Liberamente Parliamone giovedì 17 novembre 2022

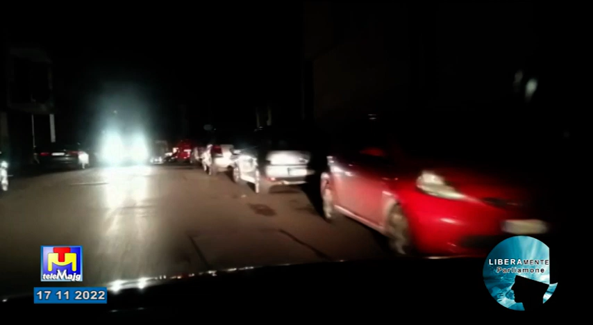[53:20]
È quella che abbiamo detto prima, di via Don Cesare Franco. Sì, ma ancora adesso questo video è delle 19 e 40. Quindi è ancora al buio. Eh, di qua potremmo vedere se il palo è ancora lì. È spento però. Vedi sulla destra c'è il nostro palo super arrugginito. Sta ancora? Dove sta? Ecco, sta acceso. Questo qua, questo sulla destra, Tonino. Anna, Claudio, invece... Molto più lontano.
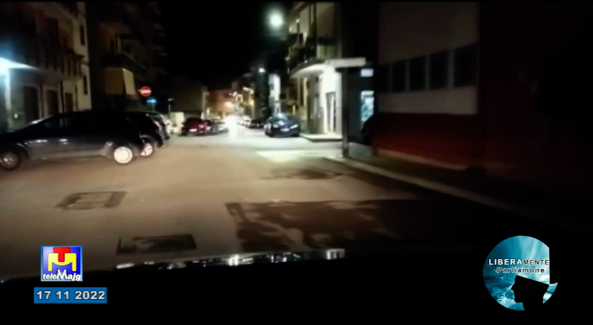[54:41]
Questo ragazzo che doveva attraversare ci ha pensato bene, quindi da attraversare, che ha fatto bene a stare fermo. Andiamo avanti.